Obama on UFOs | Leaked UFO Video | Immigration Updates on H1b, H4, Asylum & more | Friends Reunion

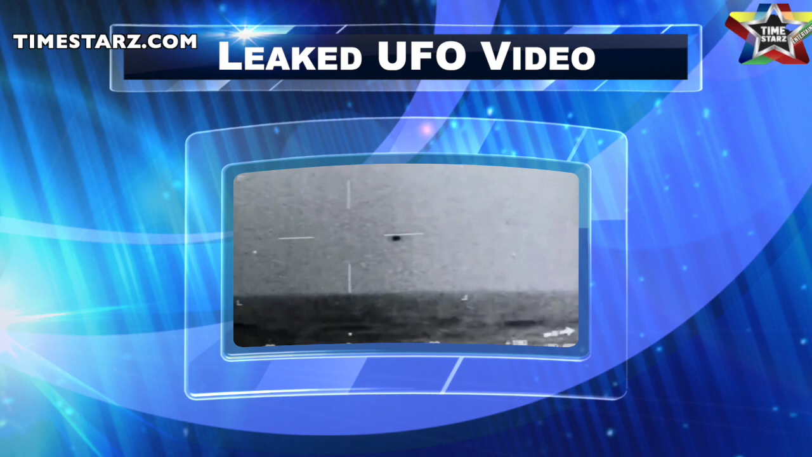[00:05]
Newly leaked video shows a UFO disappear into the water and Barack Obama said something very interesting about UFOs.
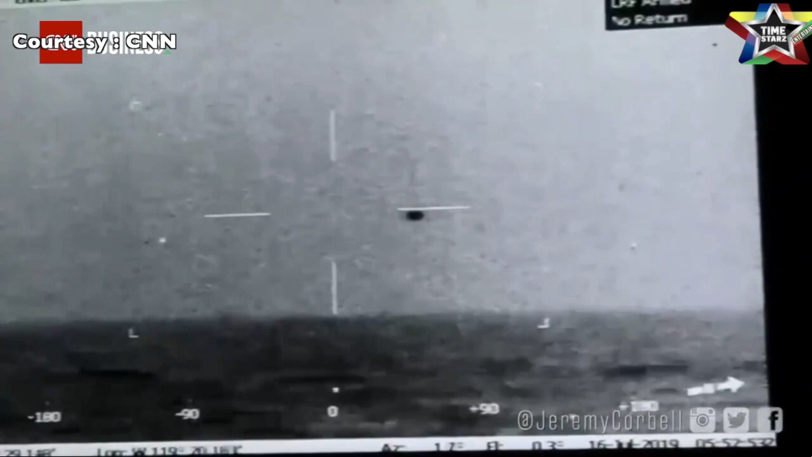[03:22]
jeremy corbel has released leaked footage taken by a navy ship there have been previous
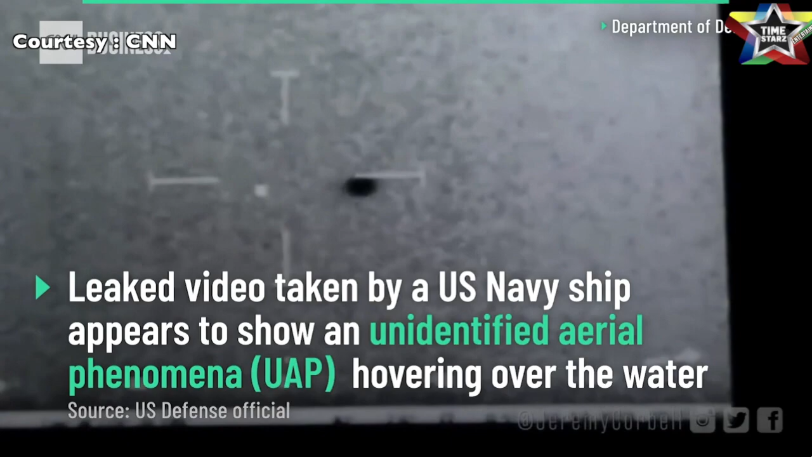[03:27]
sightings of the ufos before as well and for the past few years the pentagon and